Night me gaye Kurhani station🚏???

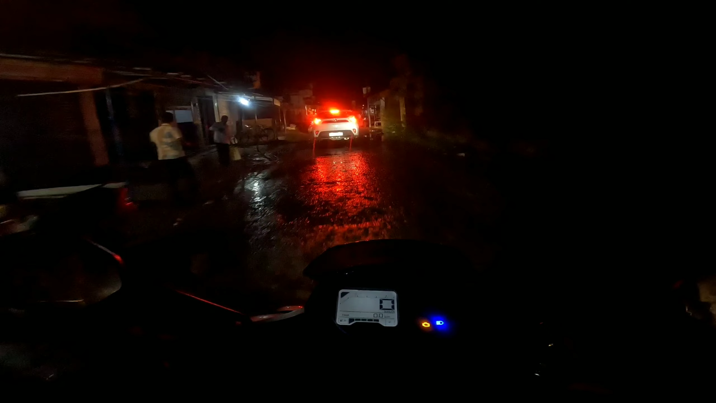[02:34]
बाई चल रहा था और यह जडर है
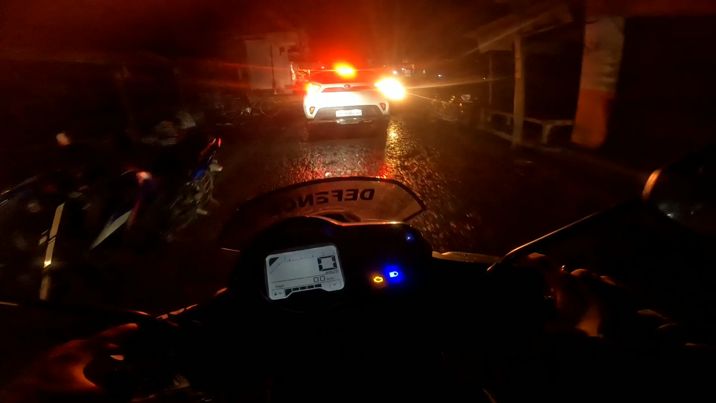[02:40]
इसी दॉट दिया बता रहे थे और पीछे भी था और यह यह दोनों भाई बन जागा ना बहुत अच्छा रहे हो यह देख रहो बहुत तूटा-उठा है अडे भाई साव यह चेक कर भाई जब लाइट मधन रहता है तो भाई मोठोल ल� सब्सक्राइब है यह एक चीजी बहुत प्यारा आता है यह